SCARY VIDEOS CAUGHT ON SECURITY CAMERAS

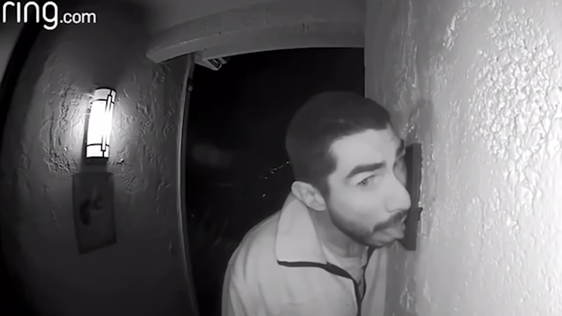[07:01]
licking their doorbell. Oh, God. They had no idea what was happening outside, but the parents got an alert.
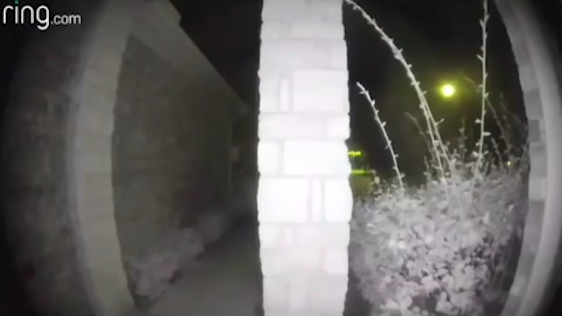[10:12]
Here she comes from this direction right there, so watch.
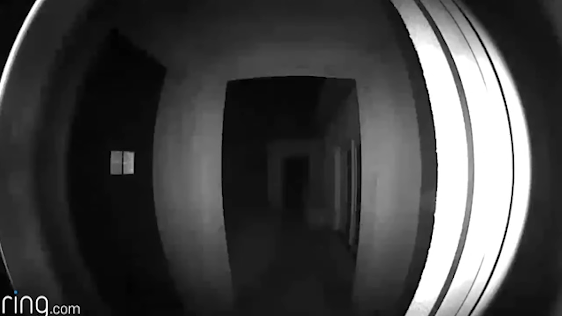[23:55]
Just the whole setup of like Ring doorbells and the black and white, just everything about it is so creepy.